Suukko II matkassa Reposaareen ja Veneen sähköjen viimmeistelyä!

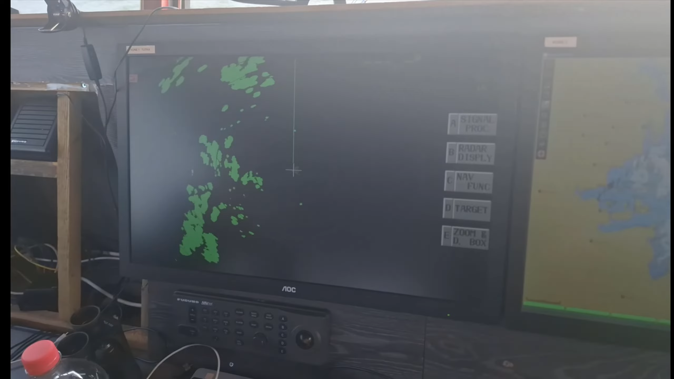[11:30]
Tuo, mikä näkyy tuolla takana, tuo yksi täppi tuossa, niin se on tuo merkki tuolia.